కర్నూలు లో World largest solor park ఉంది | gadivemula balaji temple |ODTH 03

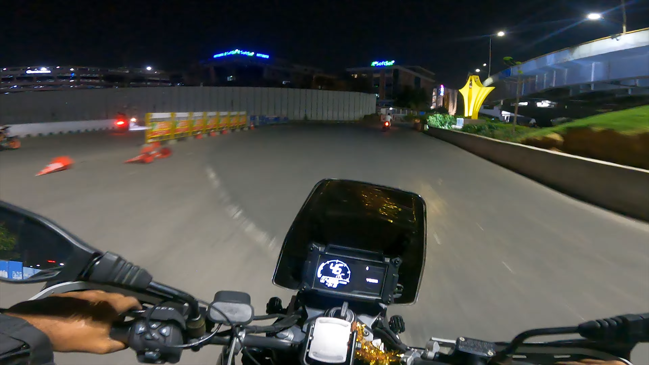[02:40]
ఈరోజు ఎర్లీ మార్నింగ్ కదా నార్మల్ ఉంది. హైదరాబాద్లో ఏదో నేను ఒక్కనే ఉన్నట్టుంది ఈ రోడ్లో. 2 months అసలు ఇప్పుడు ఇలా ఉంది కదా, ఇదే ఒక్క 1 hour, ఒక 2-3 hours అయితే చాలు. ఇంకా హైదరాబాద్ మొత్తం ప్రజెంట్ అయితే చాలా పీస్ఫుల్గా ఉంది.